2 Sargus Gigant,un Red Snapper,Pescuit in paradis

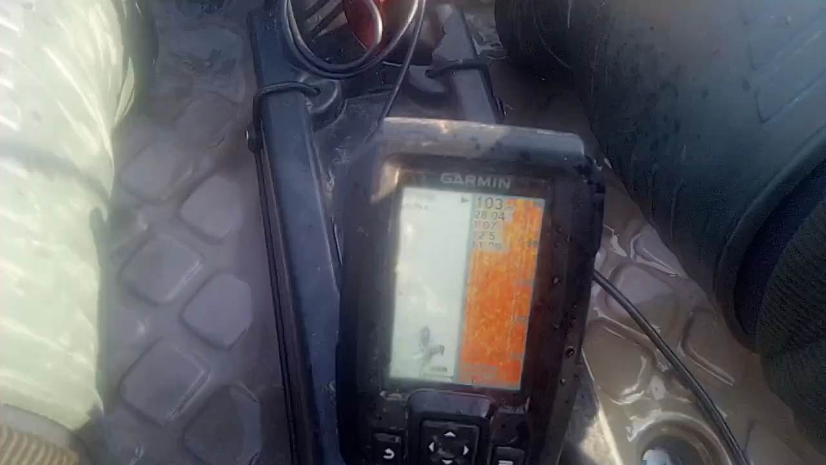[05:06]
Dacă aș pune la un pescar, nu m-ar crede.
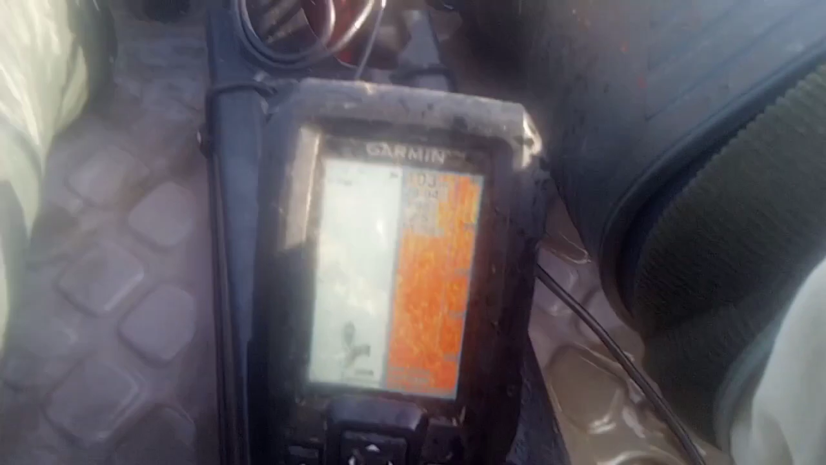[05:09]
Peștii ăștia nu trăiesc atât de adânc. Mai prins un sarguz la 104 metri.